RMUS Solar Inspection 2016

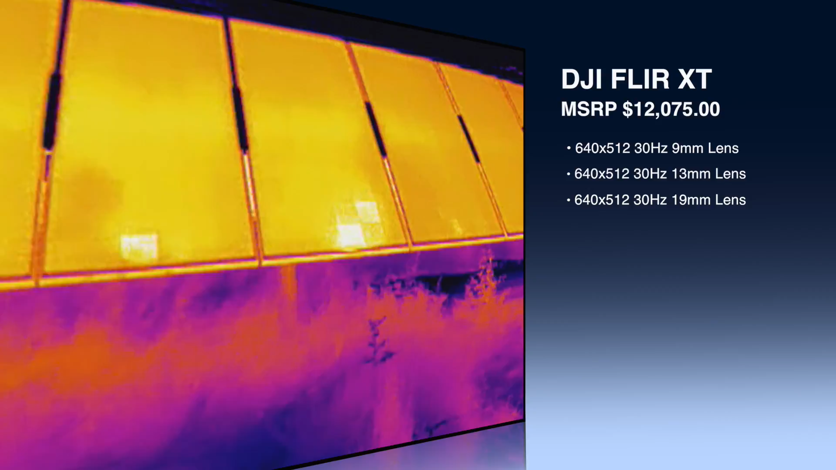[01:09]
and 19mm to do some comparison and to look for some of these problems that usually end up happening in the solar fields as we're moving along.
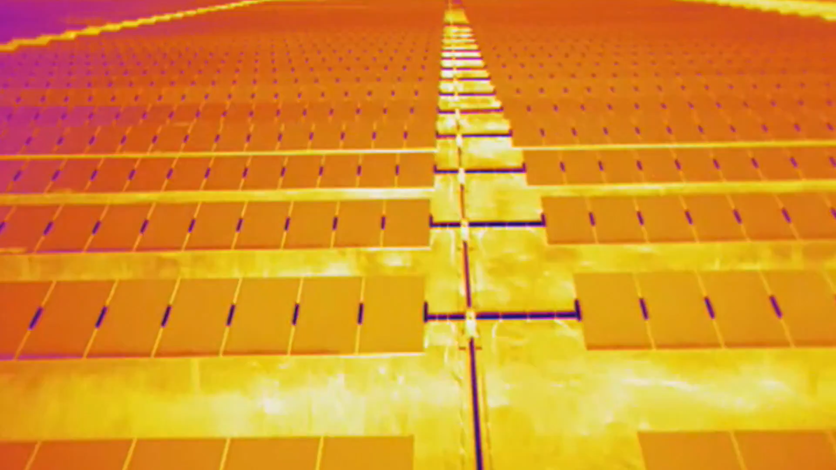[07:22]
So, that tells me that we need to go look at connections.
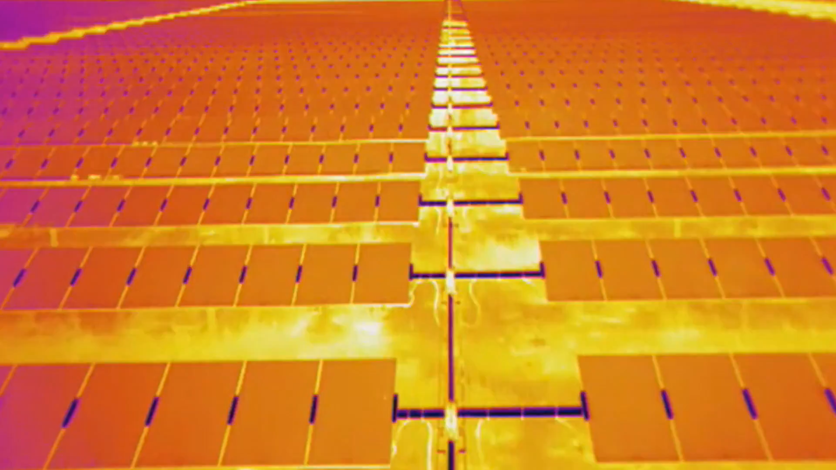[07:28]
And so, it's a simple fix, it's quick, but it is hurting the production if we don't address it.
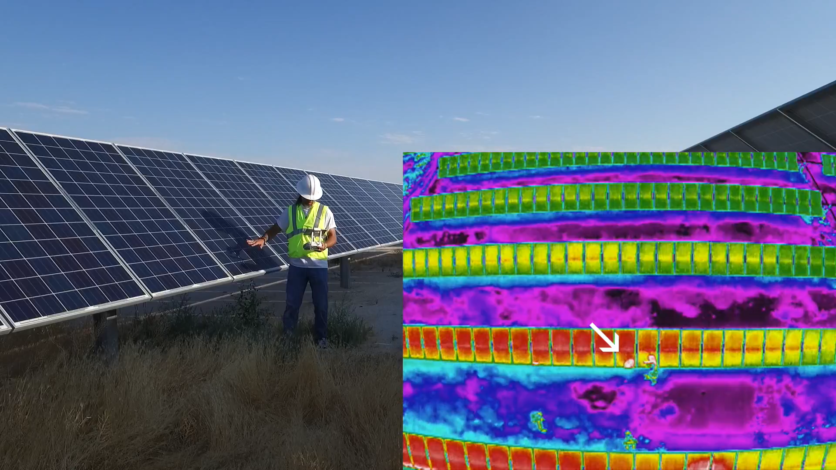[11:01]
And this white spot right here is actually the section that we're evaluating or trying to take a look at doing the inspection. It's still showing up as possibly having a problem even though my shadow is creating an issue as well.
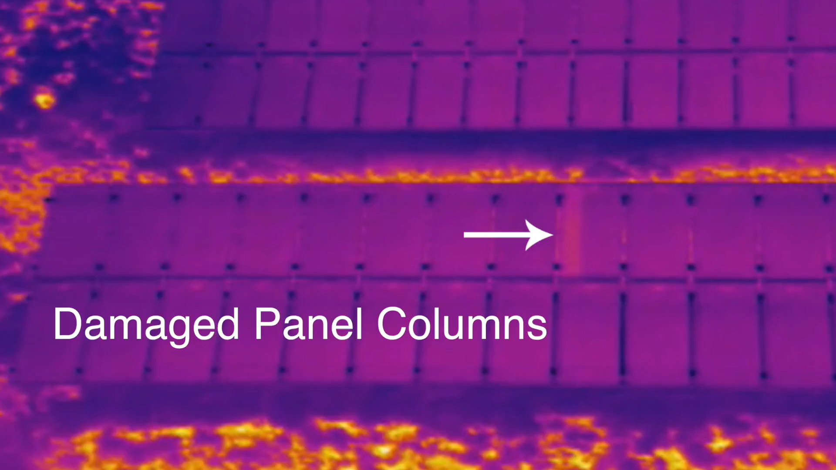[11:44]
We're looking for damaged spots that indicate a bad solar panel because it cuts our production down. So if we come into a little bit closer inspection, as you talked about smacking the cells or carrying them around, you can actually pop these little solder joints,
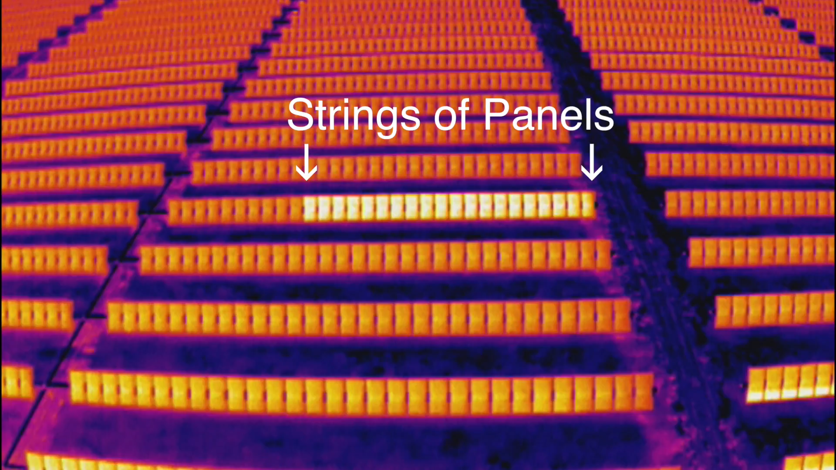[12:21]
So as far as some of the possible problems that we could have, we talked about the strings. So what, you know, kind of what are we looking at as far as a string goes?
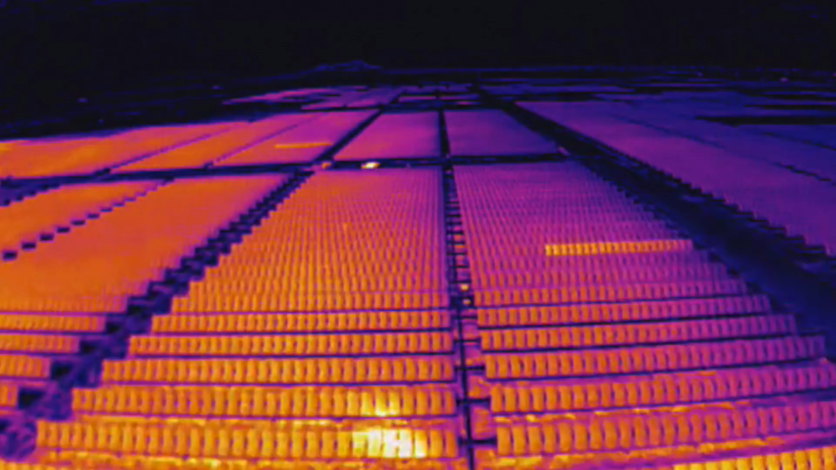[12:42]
the whole string that is showing up weird on the IR scan, the image. A lot of times, like I mentioned, it's a connection issue because you're very unlikely to have that many panels damaged all at once.
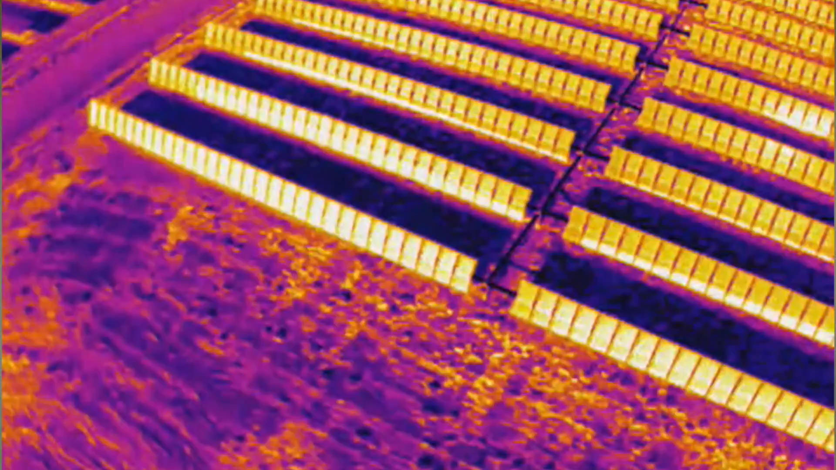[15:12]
But as we got on to closer to solar noon, it became a little bit more difficult to try and see those problems as the panels continually heated up throughout the day. Strings still showed up very well, again, with all of the cameras,
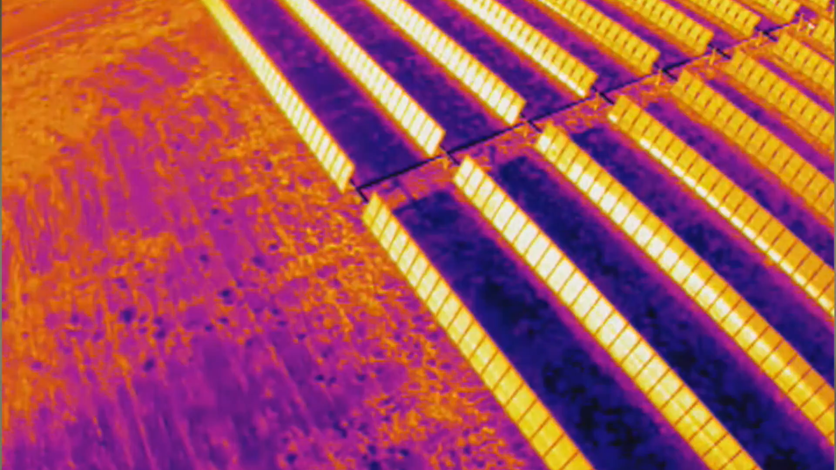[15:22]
but in a general sense, it was harder to see any of the
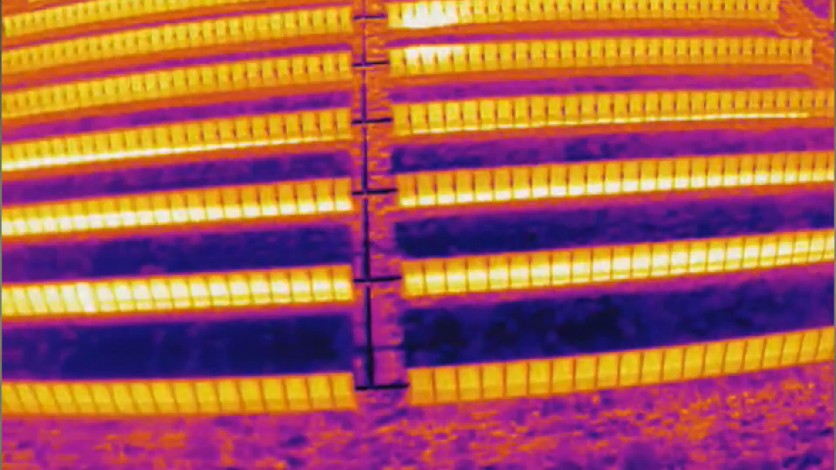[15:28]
initial smaller problems with the sun getting up higher and the panels getting hotter.
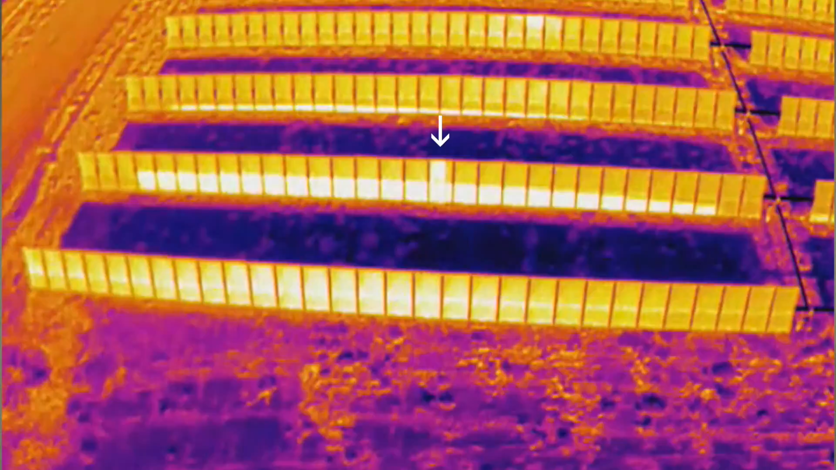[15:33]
We had a lot of difficulties with the reflection of the sun as we got up a little bit higher, which makes it even that much more difficult to do any type of mapping in thermal.